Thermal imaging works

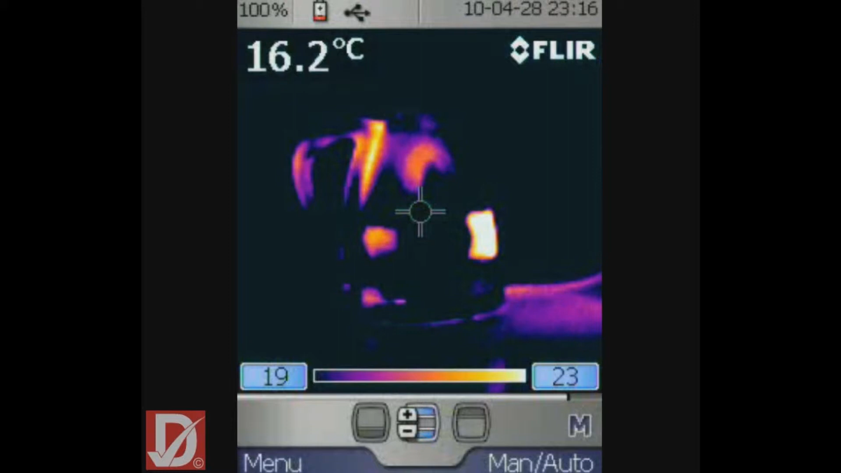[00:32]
On screen: spot 16.2°C
element of the kettle to the water and materials used in the kettle's construction. It is intended to give a brief introduction to thermal imaging and the potential uses of thermography in our industry. This video features a plastic kettle with cold or standing water within it. When the kettle is switched on, the heating element proceeds to heat up the water to boiling point 100 degrees Celsius or 212 degrees Fahrenheit in old money. As the water and kettle materials increase in temperature, this heat signature is picked up and recorded by the thermal imaging camera.
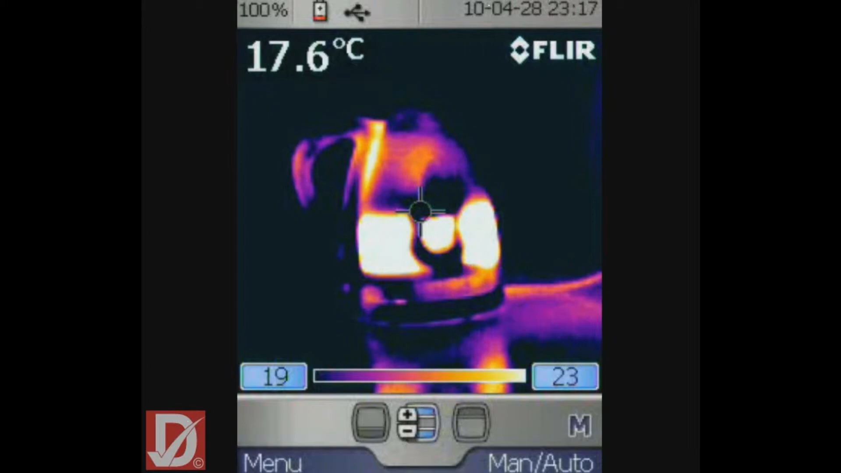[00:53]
On screen: spot 17.6°C
Contrary to the belief, thermal imaging is not like having x-ray vision, nor does this allow you to see through things. Thermal imaging simply allows you to see temperature of surfaces. Our eyes are detectors and represent the world as we see as colours, but our eyes only detect a very small part of the electromagnetic spectrum known as visible light or radiation.
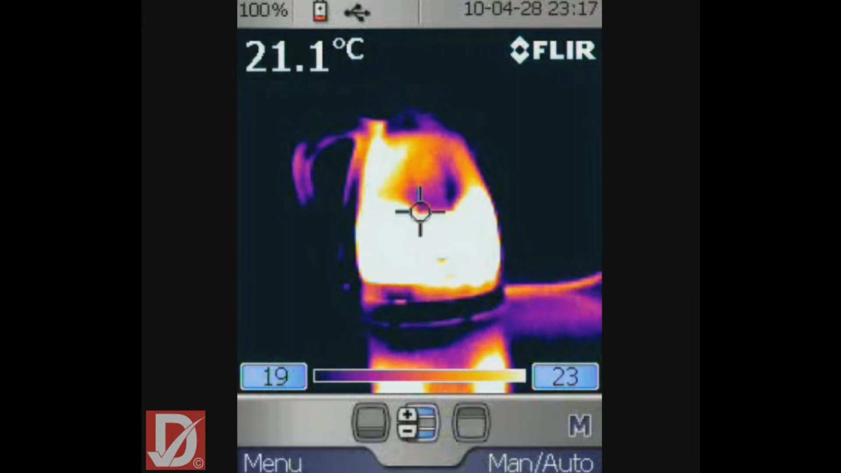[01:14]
On screen: spot 21.1°C
There are, however, other wavelengths or parts of the spectrum that are invisible to our eyes, such as infrared. Thermal imaging is the ability to see and capture radiation from the infrared light spectrum. All objects above absolute zero temperature, which is minus 273 degrees centigrade, emit radiation in proportion to their temperature.
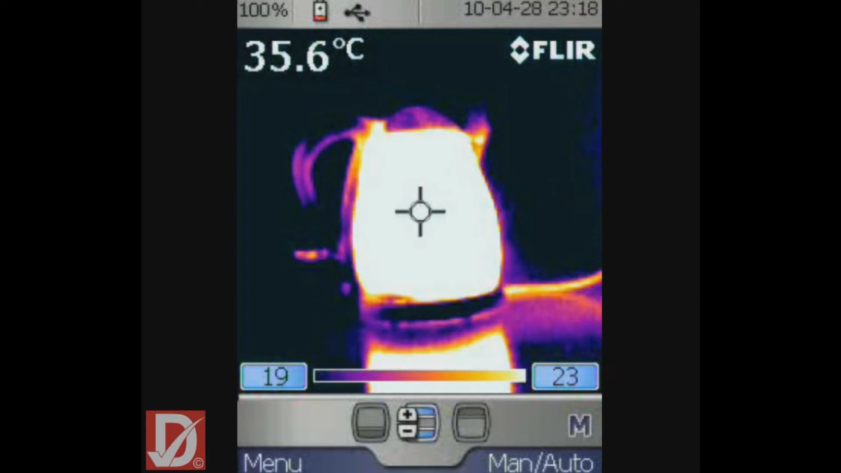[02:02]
On screen: spot 35.6°C
Thermal imaging cameras are specifically designed to see and capture infrared radiation waves and display them as a visual image on a screen. When displayed, temperature differences are visible as warm objects stand out against cooler objects or background. This is seen as a kettle's colour changes from black, representing a cold surface, or to yellow to white, representing high or warm surface temperatures. So why is thermal imaging useful on a building survey? Temperature differences occur within buildings due to many reasons, such as heat loss, poor thermal conductivity, air intrusion, plumbing leaks or water damage.
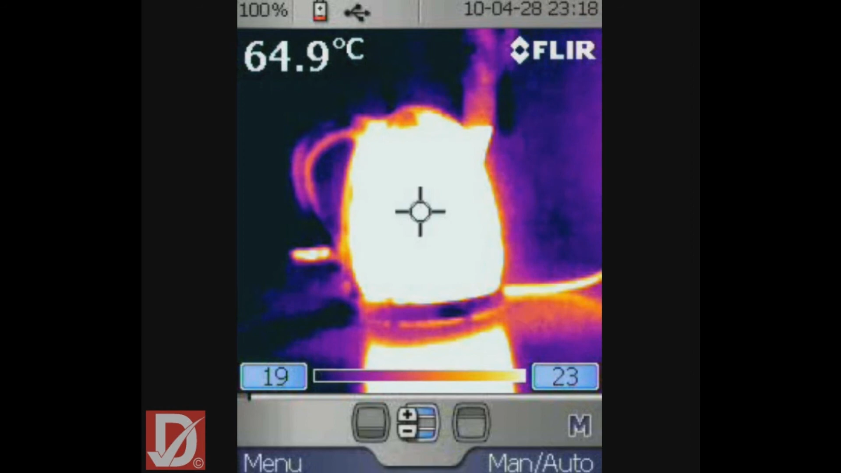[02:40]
On screen: spot 64.9°C
A thermal imaging camera visually displays the surface temperatures of building components and fabrics, allowing often invisible or hidden defects to become apparent, enabling us to correctly identify problems or predict where problems may occur in order to provide appropriate repair or preventative action.